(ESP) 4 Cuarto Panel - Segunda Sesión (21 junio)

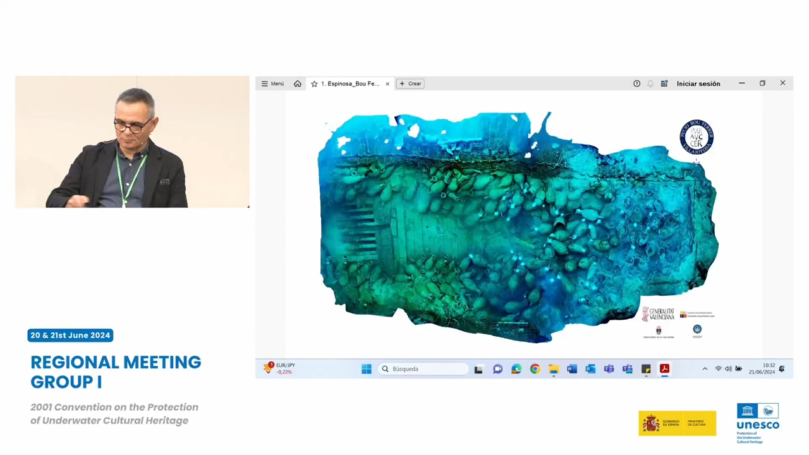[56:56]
etcétera bueno esta es la ortofotografía de José Antonio Moya y esto más que tenemos todo el costado del barco nos ha permitido pues hacer construir un modelo a escala Playmobil